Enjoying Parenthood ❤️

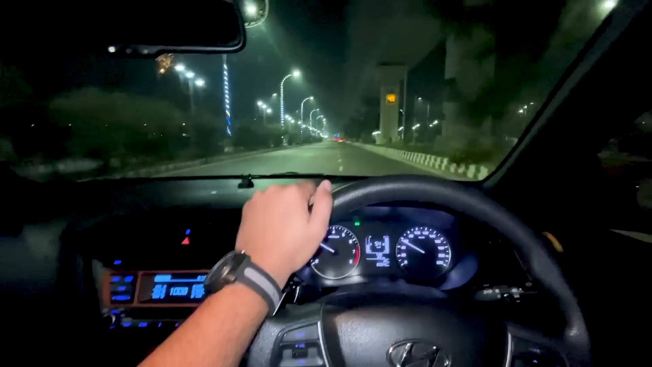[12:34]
বাড়িতে ঢোকার আগে কৈখালী সিগন্যালের সামনে এই হচ্ছে অবস্থা এখন।